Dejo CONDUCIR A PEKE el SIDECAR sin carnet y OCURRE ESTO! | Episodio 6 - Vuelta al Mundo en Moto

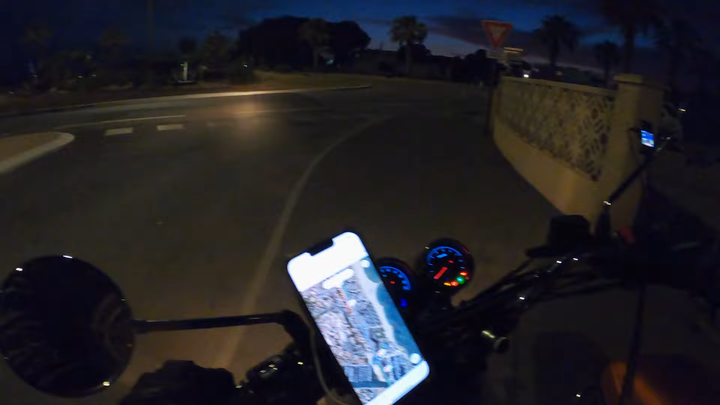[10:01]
Tío, los cojones. A la día y a la noche. No, no, no hay nadie hoy en Madrid, vaya. En Madrid, sí. Pero esto es un pueblo. Esto no es París. Esto no es Montpellier. Esto no es Toulouse. Pero mira cómo está todo chapao, tío. Digo, hay un montón de barcos, un puerto, tal. Estará todo lleno de gente. Pero mira. Nada. No hay nada, ¿eh? Pero nada, nada.
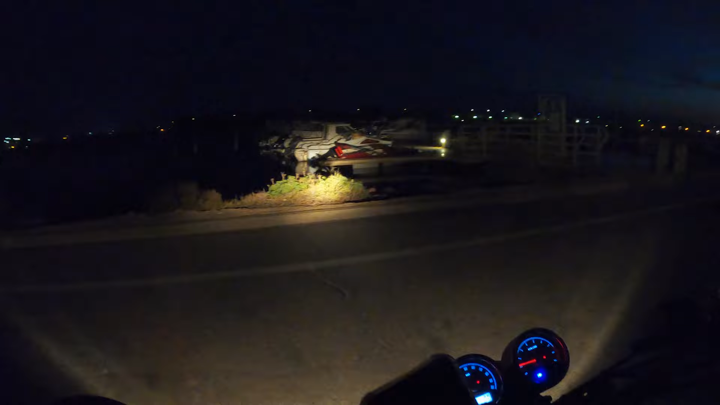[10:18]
Digo que esto no es Madrid. A ver, vamos a meternos por aquí para abajo. ¿Qué hay? Hostia, mira, mira, mira, mira. Aquí hizo una...
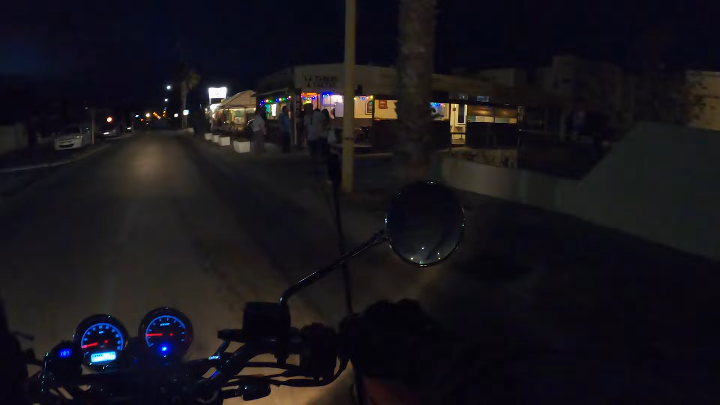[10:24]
Esto es lo que yo quiero, Peque. Ahí vamos a entrar, ahí vamos a entrar, Peque. A pedirnos una cerveza. ¿Aquí en el local este de las bombillitas? Sí, sí, sí, sí.